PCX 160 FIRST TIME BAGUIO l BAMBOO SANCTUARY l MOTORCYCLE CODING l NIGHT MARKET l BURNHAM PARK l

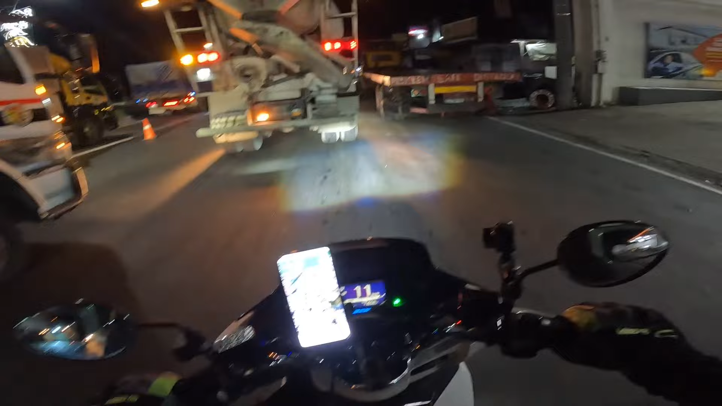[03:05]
Ang sabi sa amin, kasi hindi naman kami taga Baguio, pero sinabi sa amin niya na, ay, yung daming truck dito guys, pooper guys. Angit din kayo pag madaling araw, ito yung mahirap eh. Actually, dapat sa bypass road kami dadaan sa may Nueva Ecija, sana daan namin.
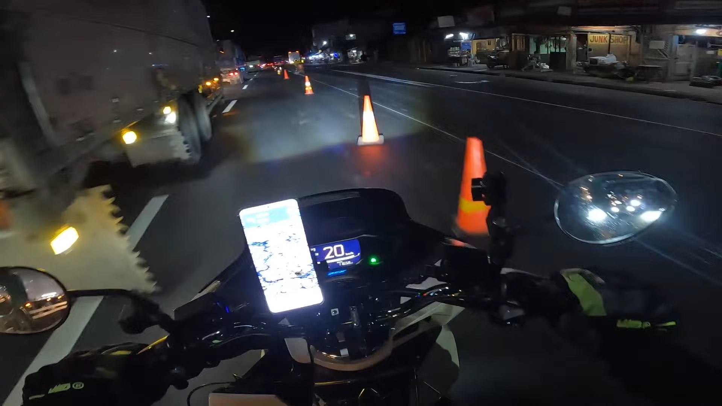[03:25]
Pero umiwas kami sa Nueva Ecija kasi ang dami rin truck doon sa bypass road. Doon, ang ganda ng daan doon. Kasi dire-direcho, tsaka ginawa na siya eh. Tsaka mailaw na siya, hindi ko compare dati. Pero ang problema nga lang sa dadaan, ang dami na matruck. Yan yung isa sa mga delikado.
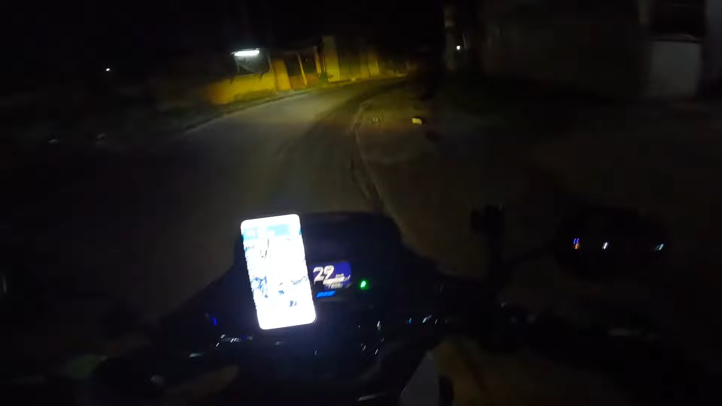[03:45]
So yun pala guys, bumili ako ng tatlong bago na GoPro batteries, telesin. Kasi ingat kayo sa pag gumagamit kayo ng GoPro, huwag nyo siya i-overcharge. Lahat ng tatlong battery ko lumobo na. So wala akong choice kung hindi bumili ng bago. Kasi pag ginamit nyo pa yung GoPro nyo na lumobo ang battery, pwede siyang masira.
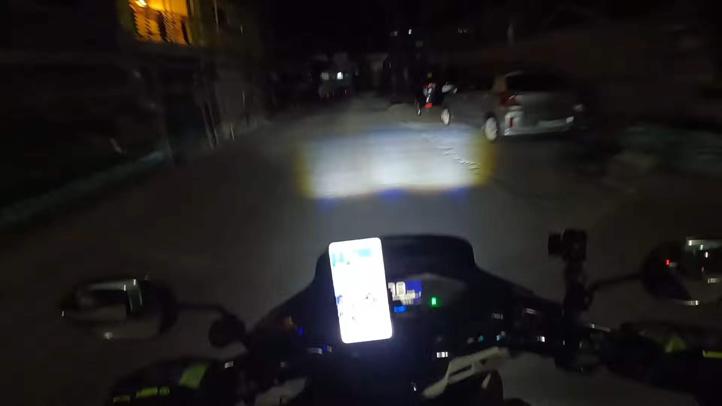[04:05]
Katulad na nangyari sa Hero 4 ko, hindi ko na mahugot yung battery. So, huwag nyo na i-risk yun kasi mas mapapamahal kayo. Bumili na lang kayo ng bago. At ingatan nyo na lang din. Kaya ngayon mas mag-iingat ako kasi yun nga, sa kaka-overcharge ko. Well, di ko naman alam na maglulobo siya ng ganun pag in-overcharge. Yan. Guys, sinan nyo, parang naka-expressway na rin kami sa lubog ng daan. No? At ang lamig, sobrang lamig. Dito pala sa Manila, malamig na.
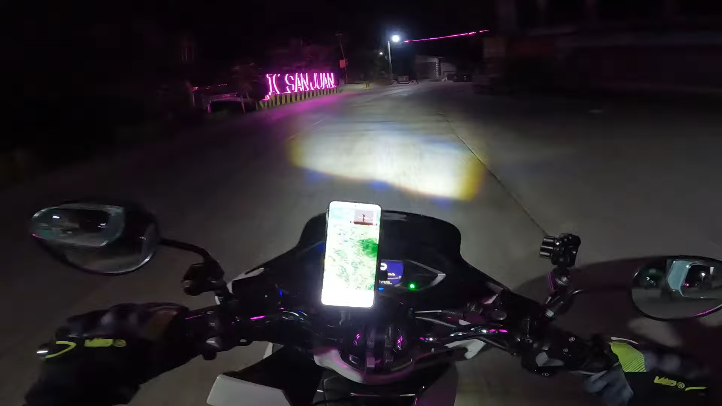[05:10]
So madaanan nyo to, San Juan na to, pagpapunta kayo ng Magalang. May kasabay tayong dalawang Honda Click kasi parehas kami naligaw ng daan kasi sarado yung daan. So tatlo kami naliligaw. Naghihintuan nga, meron kasi kami liliko. Kaya sudala natin sila. Tama naman, ito yung alternate route na tinuro sa atin. Siguro punta rin silang Baguio.
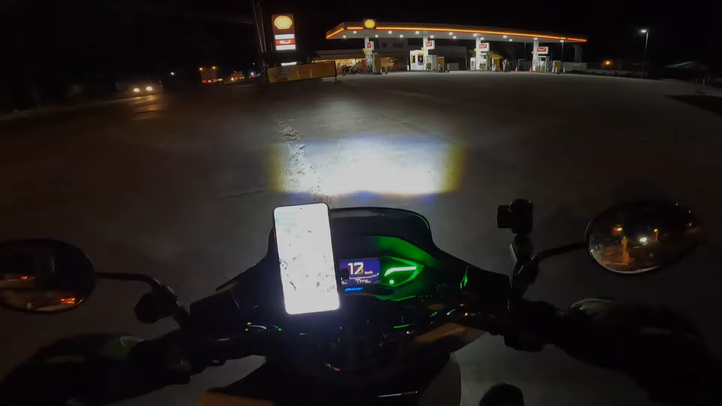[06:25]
Yeah, man. So, guys, ito, papagas muna tayo sa Shell. Kakalagpas lang natin ng Tarlac City.
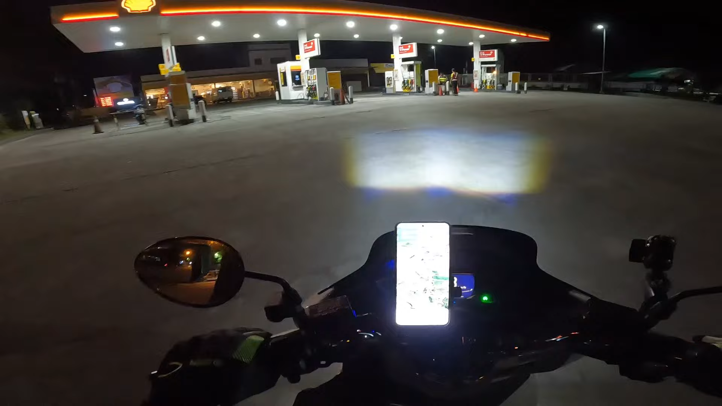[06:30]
Papagas lang tayo. 95 full tank. Ilang bar pa?